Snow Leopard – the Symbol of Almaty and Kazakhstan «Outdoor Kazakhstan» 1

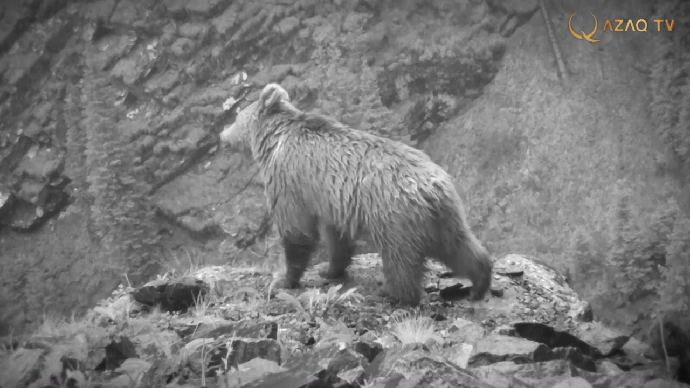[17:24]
This is Tian Shan brown bear, hence the name of the gorge, Ayusai, which literally means the bear gorge. Indeed, there are a lot of bears here.
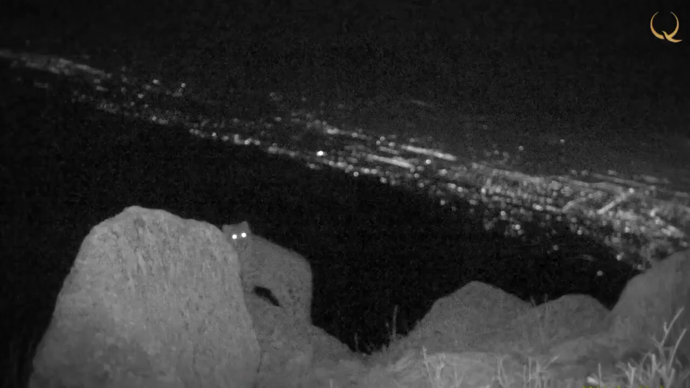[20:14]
One kitten of this female snow leopard even got lost due to that. Apparently due to stress. Our photo trap captured it screaming and calling out to its mother. We suspect it died.
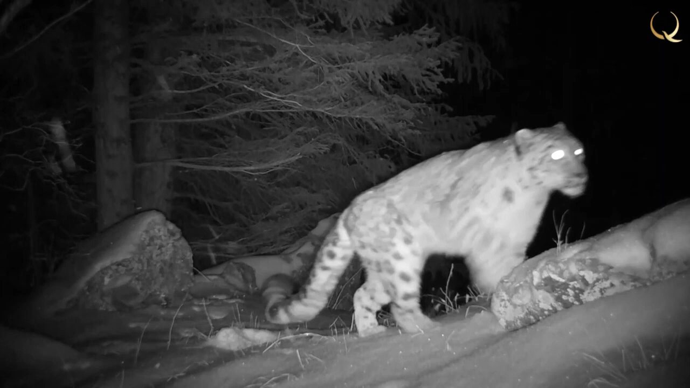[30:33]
We didn't wait long for it. We saw our first snow leopard in 2015, and it was like a sign for us.
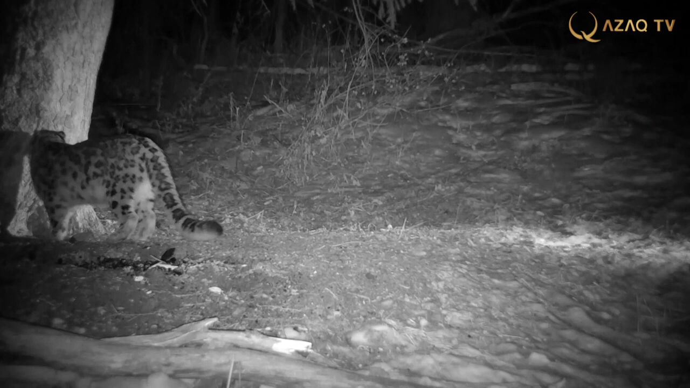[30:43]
It disclosed itself and even waved its tail at us. This is when we finally decided to study it. So since then, we have started seriously moving in this direction, professionally.